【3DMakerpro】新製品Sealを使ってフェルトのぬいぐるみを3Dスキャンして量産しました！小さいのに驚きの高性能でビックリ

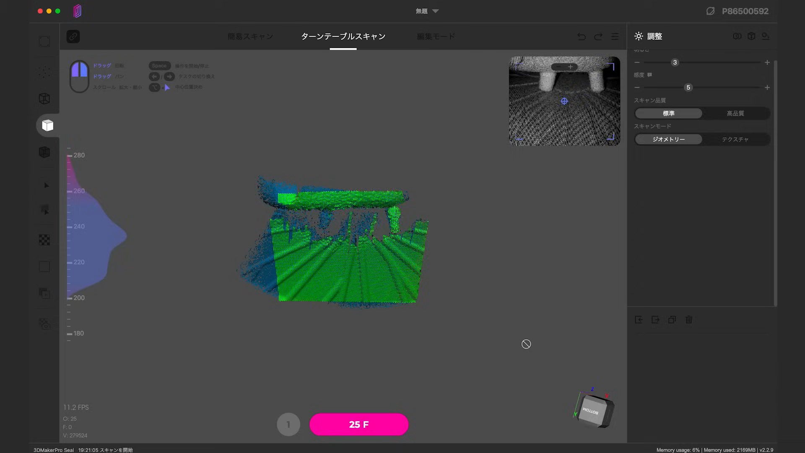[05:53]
スキャンをしてくれるので終わるまで待ちます。
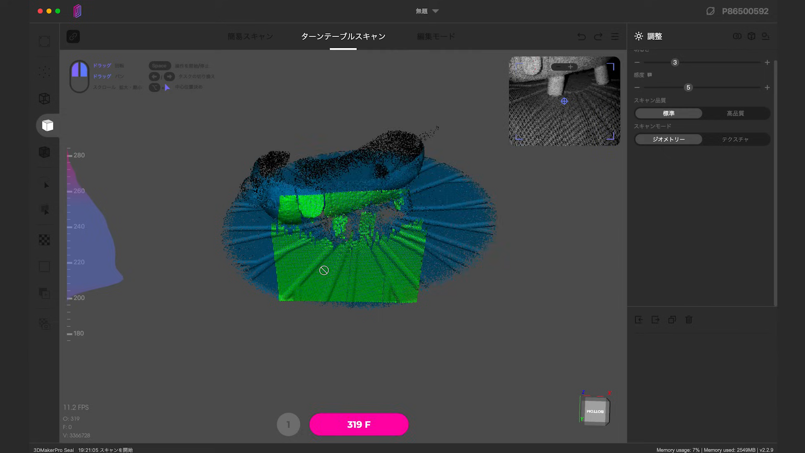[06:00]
一度に全部をスキャンできないので
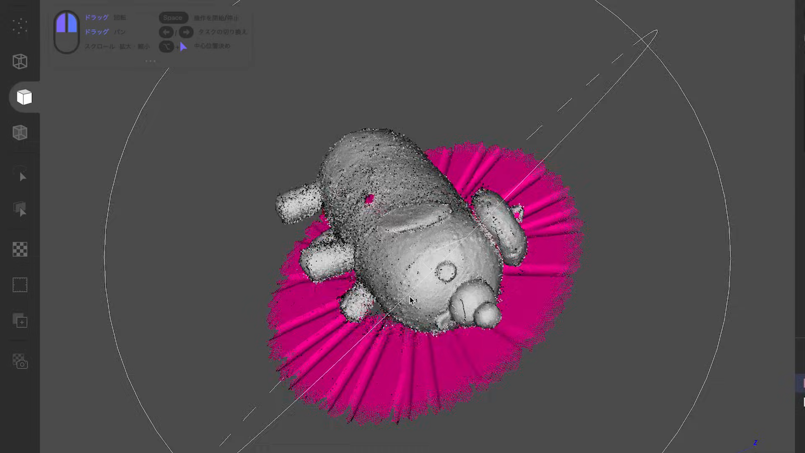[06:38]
黒く表示されているところはスキャンできていない部分です。
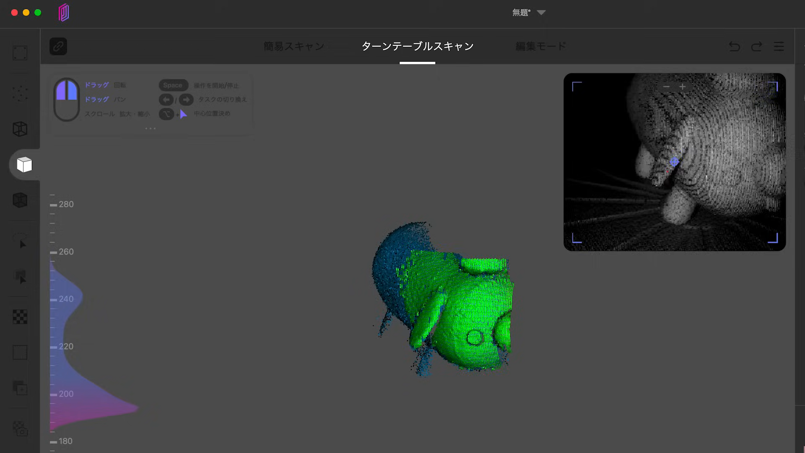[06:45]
それを補うように角度を変えてスキャンを繰り返します。
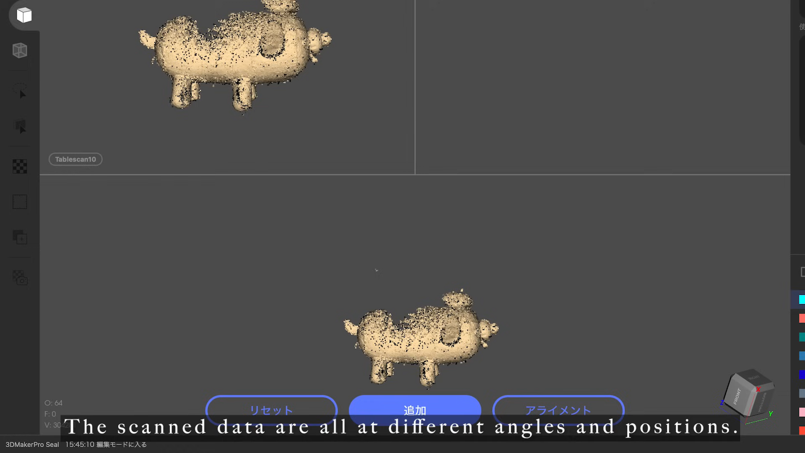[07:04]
マニュアルモードで位置合わせをします。